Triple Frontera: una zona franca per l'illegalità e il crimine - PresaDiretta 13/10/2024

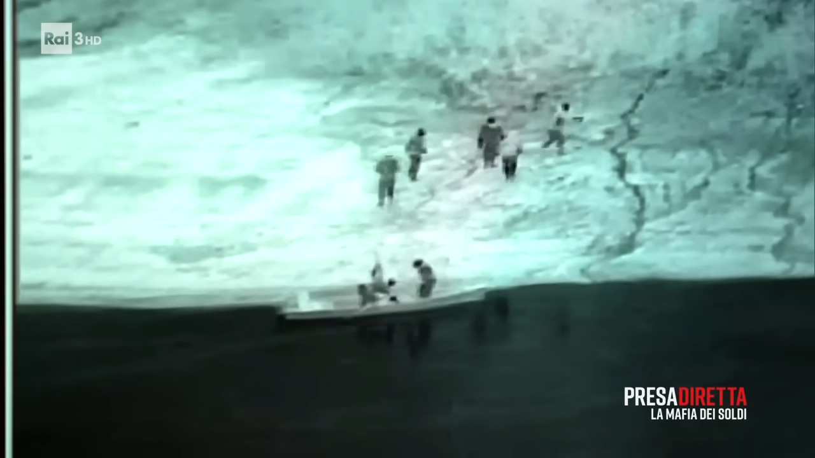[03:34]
Grazie alle telecamere e al lavoro congiunto con gli agenti a terra, i trafficanti sono stati intercettati e arrestati.